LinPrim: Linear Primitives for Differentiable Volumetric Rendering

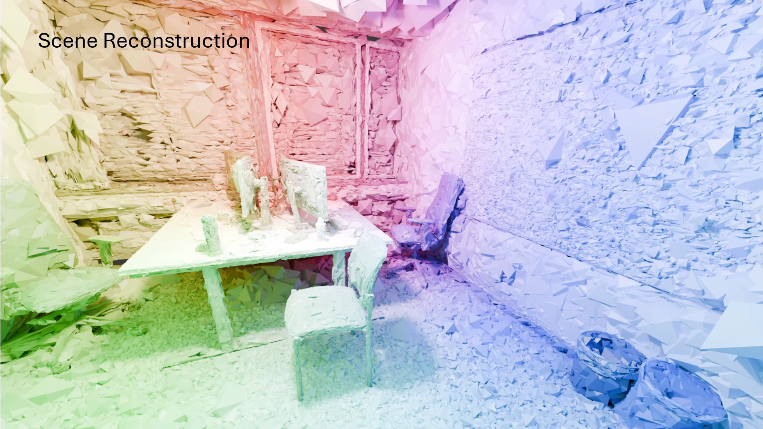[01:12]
We derive a custom CUDA-based Differentiable Rasterizer tailored to these primitives, enabling real-time applications and optimization from known views.
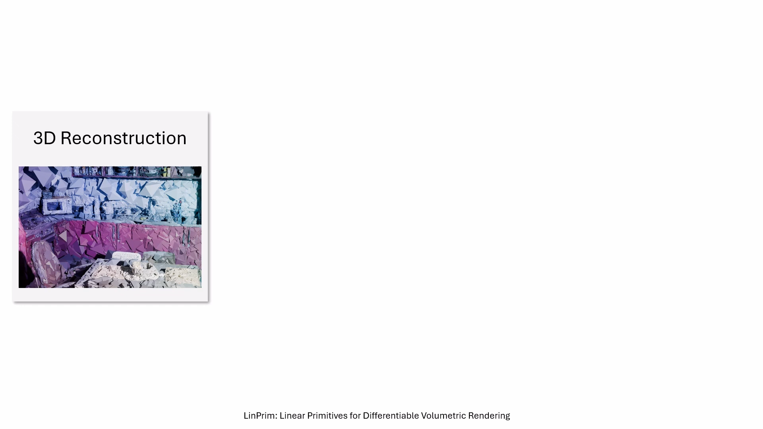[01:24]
During rendering, we first compute each primitive's visibility and color for the current camera pose,
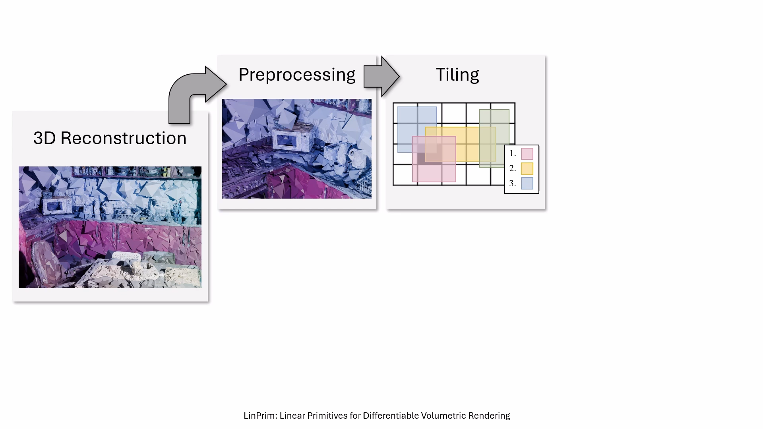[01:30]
then build per-tile front-to-back sorted lists using exact bounding boxes. These lists let us efficiently compute closed-form intersections between pixel rays and primitive faces during rasterization. Each primitive's color contribution depends on its density and the intersection's segment length, and is finely merged using alpha blending. For optimization, gradients originate from the pixel-wise differences to a known view. They flow through the blending process and onto the color contributions, which are in turn dependent on the intersections, and thus the center and corner positions of each primitive.
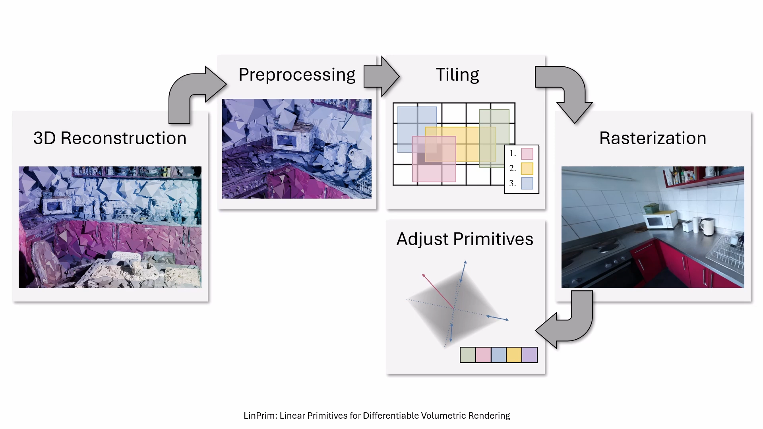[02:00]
To adjust the primitive population, additional primitives are added when position gradients are large, while undesired transparent and large primitives are removed.